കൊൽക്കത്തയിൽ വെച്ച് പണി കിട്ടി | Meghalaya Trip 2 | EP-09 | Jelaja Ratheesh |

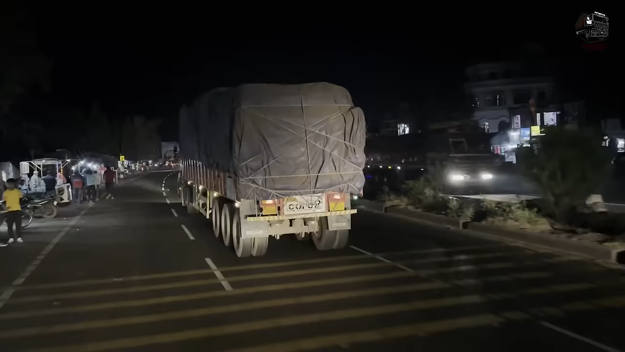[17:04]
നമ്മള് ഹൈവേയിലേക്ക് നോക്കിയാലേ ലോറികള് തന്നെ കാണാനുള്ളു അല്ലേ.
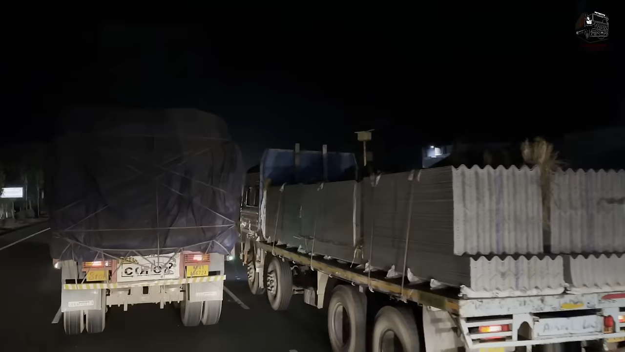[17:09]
ലോറിയർ മാത്രമേ ഉള്ളൂ. ആ അതാ പറഞ്ഞു.
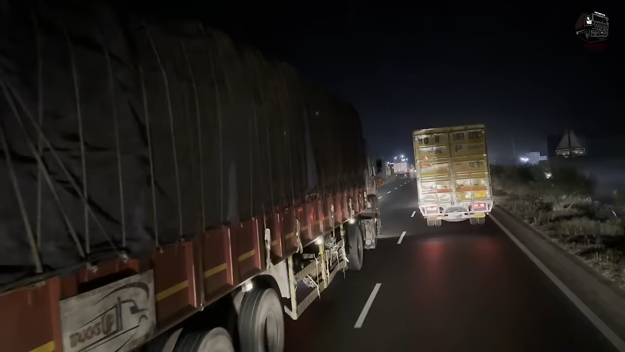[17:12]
ഒരു ദിവസം നമ്മൾ എന്തോരം ലോറികൾ കാണുന്നുണ്ട്. നമ്മളെ കഴിഞ്ഞ ട്രിപ്പ് പോയ വഴി തന്നെയാണോ ഇവിടുന്ന് പോകുന്നത്? അല്ലല്ല, കഴിഞ്ഞ ട്രിപ്പ് പോയ വഴിയല്ല.
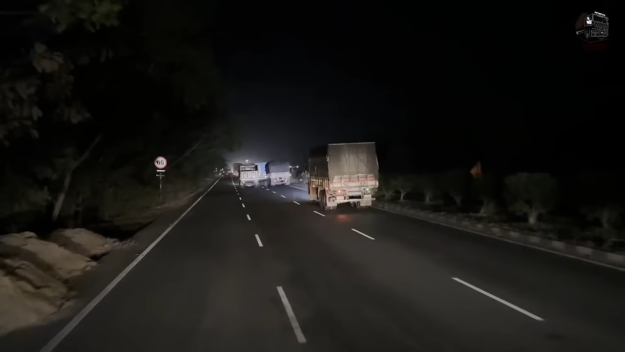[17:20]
പിന്നെ കൽക്കട്ടയിൽ നിന്ന് നമ്മൾ കഴിഞ്ഞ ട്രിപ്പ് പോയ വഴി കുറച്ച് മോശമല്ലായിരുന്നോ?
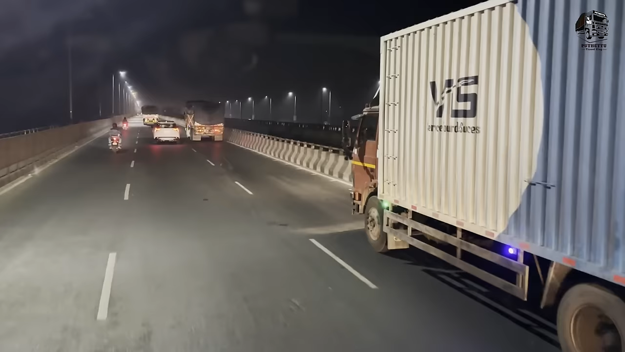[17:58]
നമ്മളിപ്പോഴേ രൂപ് നാരായൺ നദിക്ക് മുകളിൽ കൂടിയാ പോകുന്നത്. ഇഷ്ടംപോലെ വെള്ളമുണ്ട്. ആ വെള്ളമുണ്ട്, വെള്ളമുണ്ട്. ഹൂഗ്ലി നദിയുടെ പോഷക നദിയാ ഇത്.
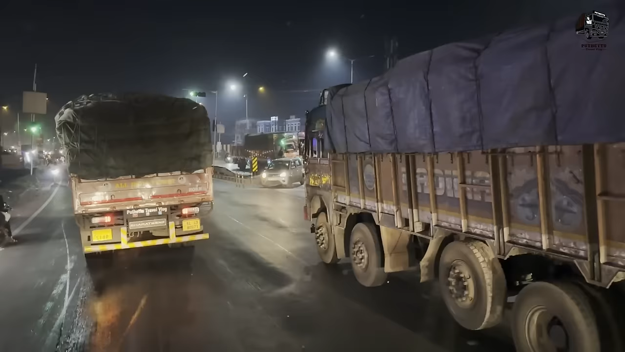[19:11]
ഈ ഹൈവേ തന്നെ കുറെ സിഗ്നലുകളുണ്ട് കൽക്കട്ട എടുക്കുമ്പോൾ. അതാ ഇടയ്ക്ക് ഇത്രയും തിരക്ക് വരുന്നത്.
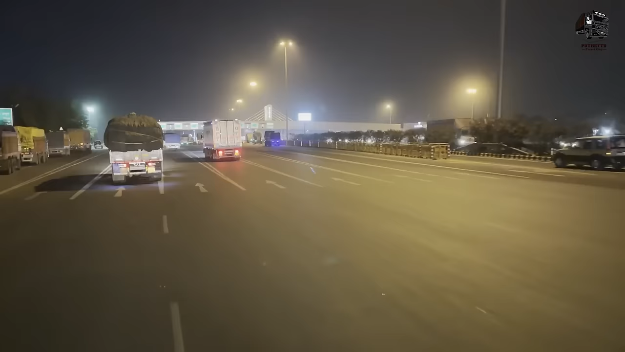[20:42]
അതിനടി വന്നു ടോൾ ബൂത്ത് ഉണ്ടോ? അടിപൊളി ഒരു ടോൾ ബൂത്ത്. എത്ര ലൈനാന്ന് നോക്കി. ഇപ്പഴേ നമ്മള് നേരെ ഹൂഗ്ലി നദി ക്രോസ് ചെയ്യായിരിക്കും.
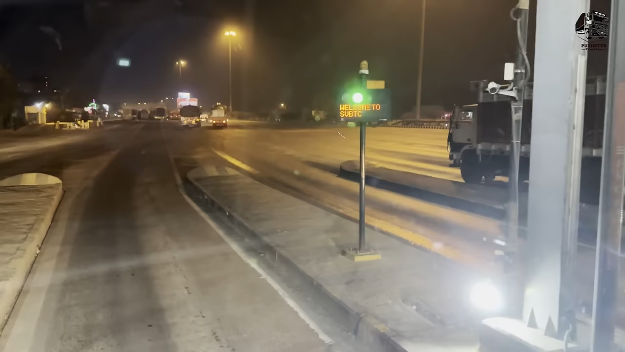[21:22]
ഈ പാലത്തിൻ്റെ ടോളായിരിക്കും ഇത് കേട്ടോ, സെക്കൻഡ് വിവേകാനന്ദ സേതുവിൻ്റെ. ഇത്രയും വീതിയുള്ളതുകൊണ്ട് വണ്ടിക്കായിരുന്നു ഒതുക്കാതെ ചുമ്മാ നടുക്കൂടെ എല്ലാം നിർത്തിയേക്കുക.
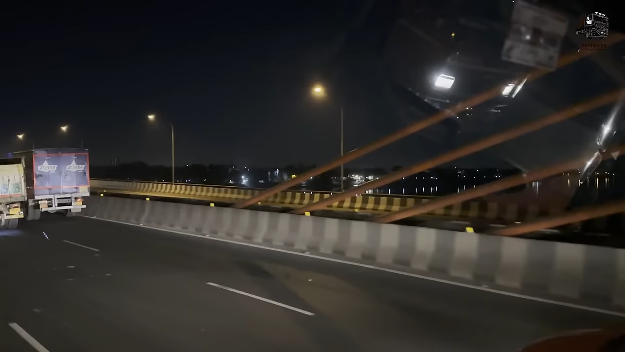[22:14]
ഇത് മറ്റേ ടൈപ്പ് പാലമാണല്ലോ, കേബിൾ സ്റ്റേഡ് പാലം. അത് തന്നെ, കേബിൾ ആണോ? വെള്ളമുണ്ട് താഴെ, നല്ലപോലെ വെള്ളമുണ്ട്.
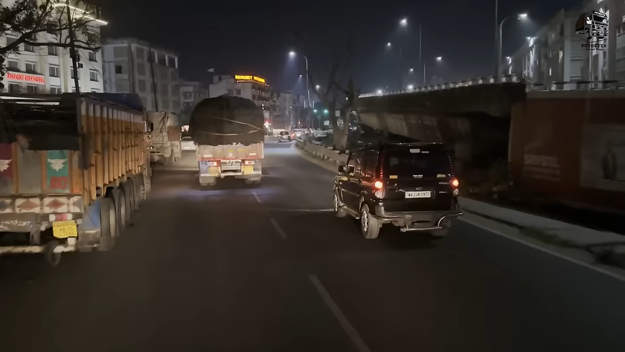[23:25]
റോഡേ അത്ര സുഖമില്ലല്ലേ. അവിടെ ആ ടോളിൻ്റെ അവിടെയൊക്കെ കണ്ട ആ ഒരു ഓളം ഇങ്ങോട്ടില്ല.
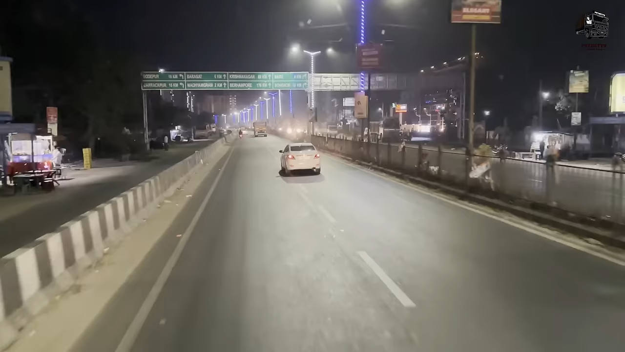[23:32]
കൃഷ്ണനഗർ 88 കൃഷ്ണനഗറൊക്കെ നമ്മൾ ആ വഴി ചെന്ന് കയറിയ സ്ഥലമാണ് കേട്ടോ കൃഷ്ണനഗർ. കഴിഞ്ഞ പ്രാവശ്യം പോയില്ലേ, അതാ കൃഷ്ണനഗർ. പക്ഷെ ഈ വഴിയാണ് നല്ലത് കേട്ടോ.
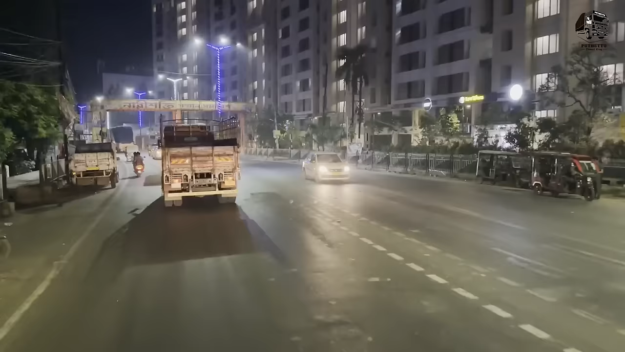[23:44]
ഇതിത്രയും പക്ഷേ ഇവിടുത്തെ ഒരു പ്രശ്നം, ഇത് രാത്രിയിലേ പോകാൻ പറ്റുള്ളൂ, പകലിതിലേ പോകാൻ പറ്റിയല്ല. പകലിതെല്ലാം നോ എൻട്രി ആയിരുന്നു.
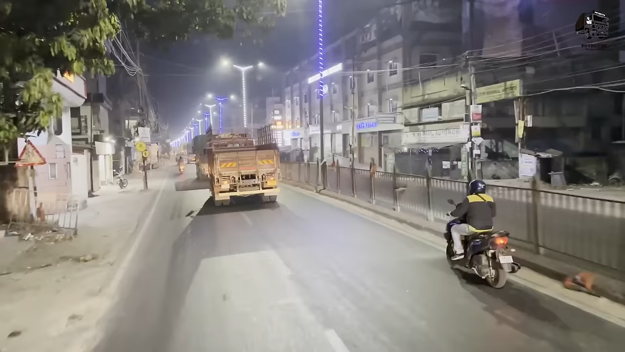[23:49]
രാത്രിയിൽ ഈ തിരക്കാണ്, അപ്പോൾ പിന്നെ പകലിതിലേ പോകാൻ പറ്റുമോ?
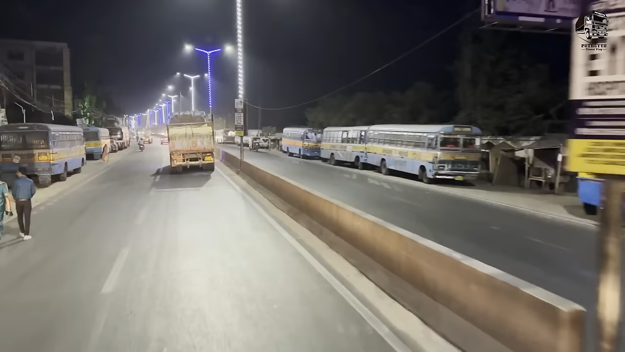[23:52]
നമ്മളെ ഏകദേശം ടൗണിൻ്റെ കുറേ ഭാഗങ്ങളിൽ കൂടെയായി വണ്ടി വരുന്നത്. കൃഷ്ണനഗർ, കൃഷ്ണനഗർ നമുക്ക് പോകേണ്ട സ്ഥലമാണ്. ഇതിപ്പം അവിടെയൊക്കെ 4 ലൈനായിരുന്നു, ഇപ്പോൾ അതൊക്കെ മാറി 9 ലൈനായി.
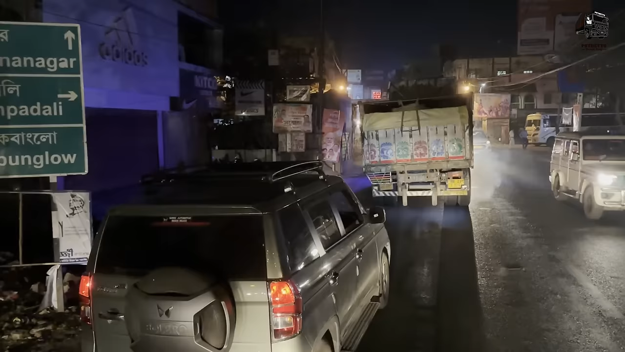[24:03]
ഇത്രയും വലിയ ടൗണിലെ ഇപ്പോഴും ഇങ്ങനെ ഒരു ബൈപ്പാസ് ഇല്ലാത്ത ഭയങ്കര കഷ്ടമല്ലേ.